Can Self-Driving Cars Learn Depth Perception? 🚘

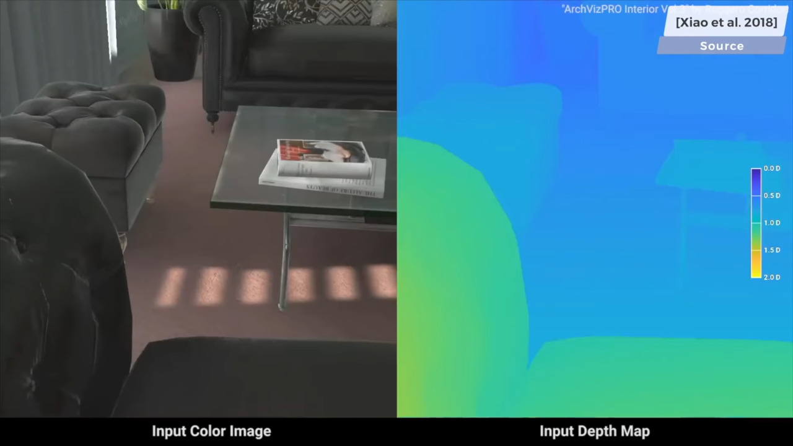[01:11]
and the outputs are their corresponding depth maps for the neural network to learn from. The authors implemented this with a random scene generator,
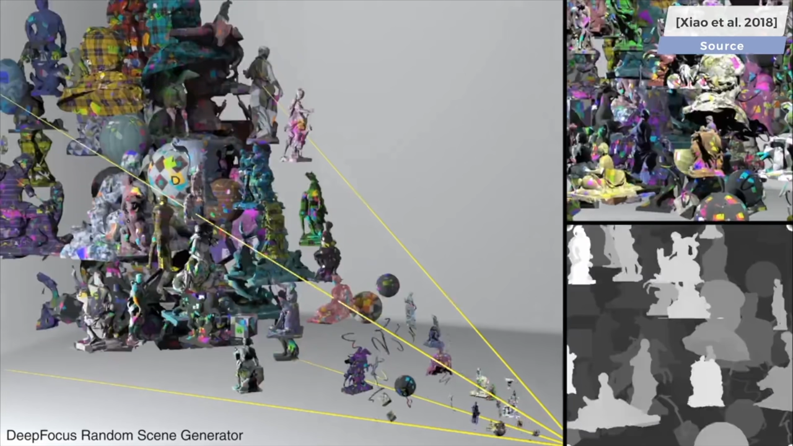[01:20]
which creates a bunch of these crazy configurations with a lot of occlusions
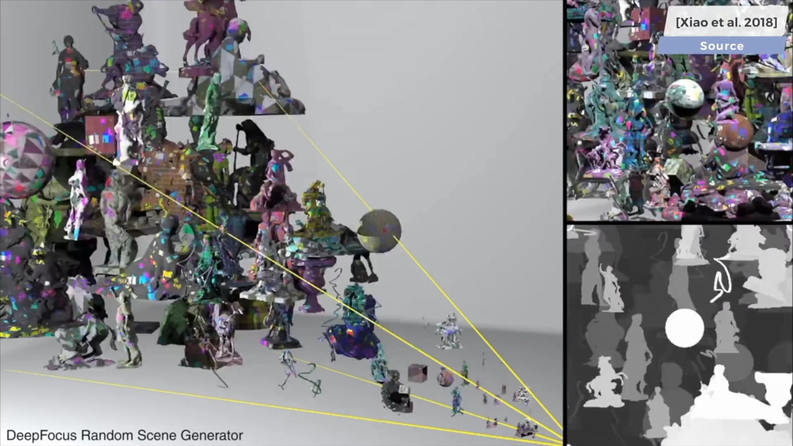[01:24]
and computes via simulation the appropriate depth map for them. This is what we call supervised learning, because we have all these input-output pairs. The solutions are given in the training set to guide the training of the neural network.
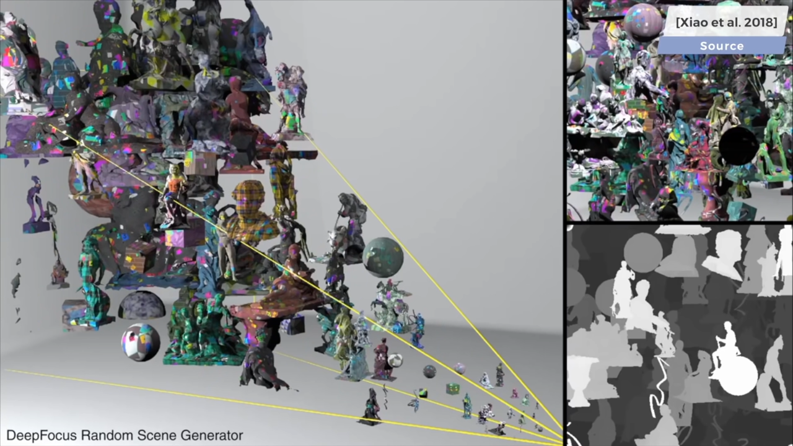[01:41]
This is supervised learning, machine learning with crutches.
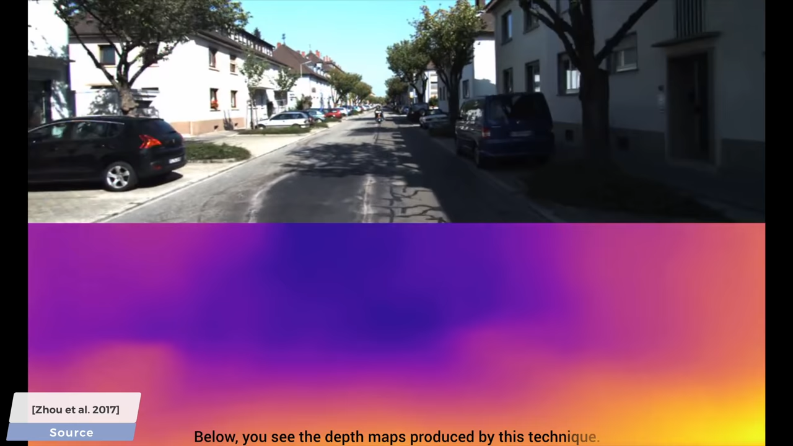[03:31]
The idea is that since we don't have the labels, we can teach the algorithm how to be right, but instead, we can teach it to be consistent. That doesn't sound like much, does it? Well, it makes all the difference, because if we ask the algorithm to be consistent, it will find out that a good way to be consistent is to be right.